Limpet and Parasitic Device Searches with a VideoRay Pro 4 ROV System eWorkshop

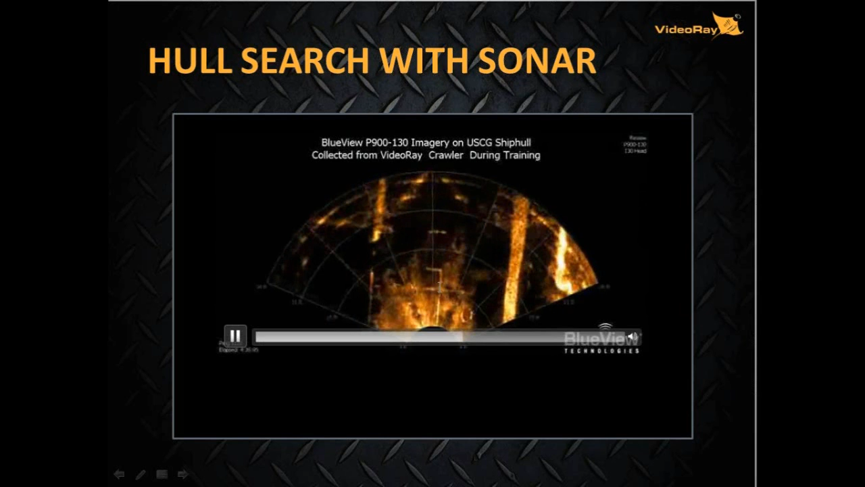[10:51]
You can see that with summer. Look at the distances here. I mean, it's huge. This is out 21, 30 feet, you're looking here, out in the distance. So with low vis, you can actually see these diagrams.
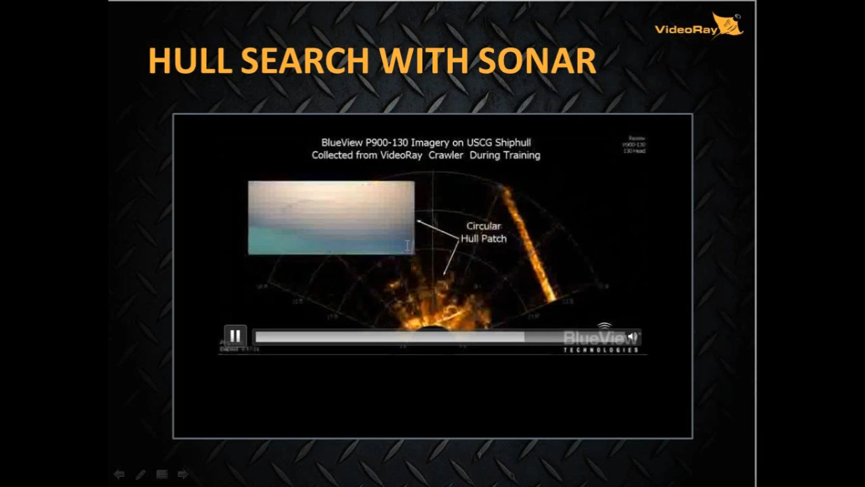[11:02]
See the circular hull patch? See the welds, what it looks like? I've even seen it on dry dots where you can see the difference where it's sat, and you can see the paint difference on the hull of the ship. Welds, patches. See this right here?